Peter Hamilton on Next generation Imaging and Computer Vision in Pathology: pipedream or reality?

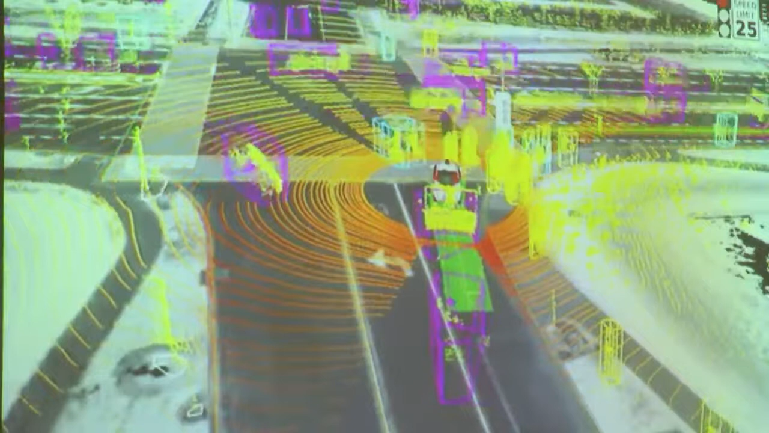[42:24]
you can see the real complexity of the problem that driverless cars faced. And, and these types of issues are the same types of issues that we face in digital pathology and in,
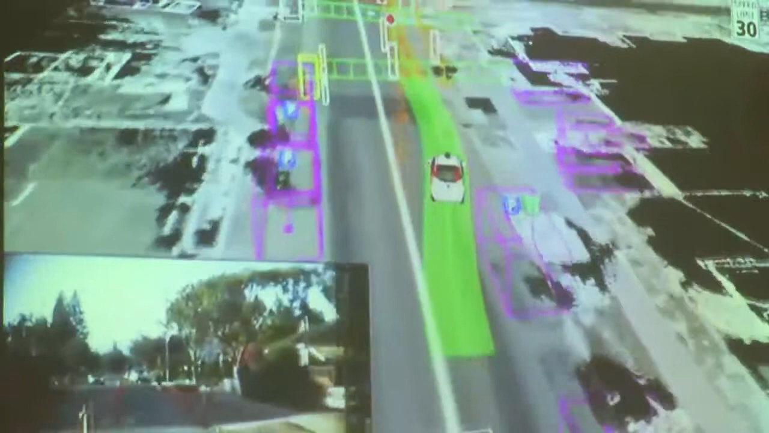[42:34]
in, in developing imaging tools, where we're looking at very complex images, very close,
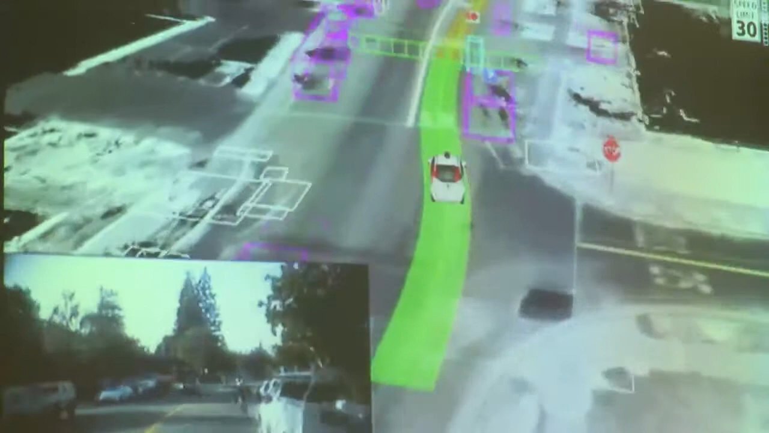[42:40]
complex environments, but developing the right algorithms and the right tools,
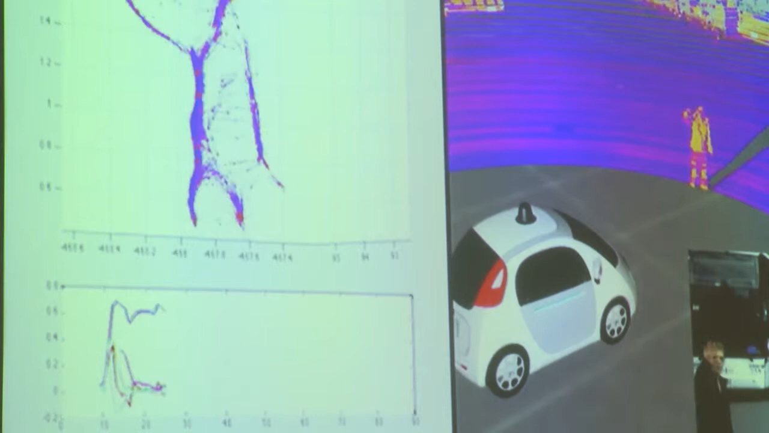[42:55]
Some of the algorithms that, that are available to identify what is a policeman saying stop and distinguishing that from pedestrians and other activities that are seen within,